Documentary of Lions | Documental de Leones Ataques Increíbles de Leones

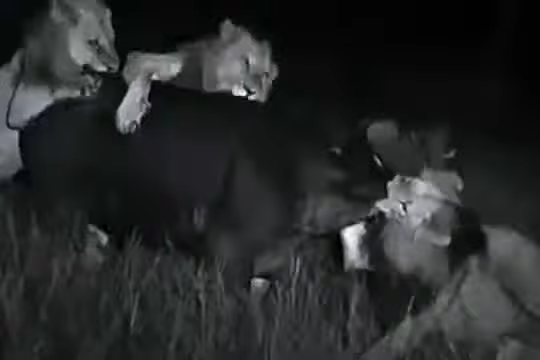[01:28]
Cuentan con la fuerza combinada de la manada para derrotar a estos gigantes.
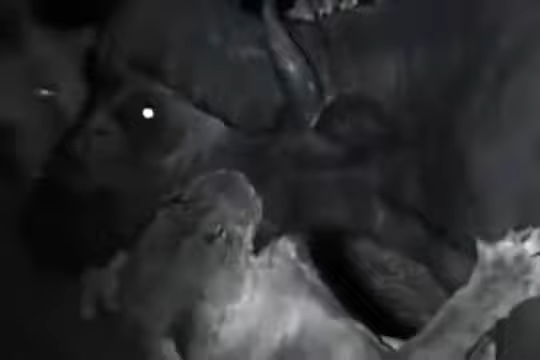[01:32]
Mandíbulas diseñadas para triturar tráqueas.
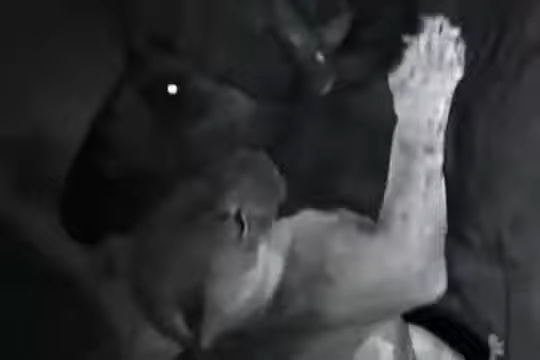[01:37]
El beso de la muerte, limpio y rápido.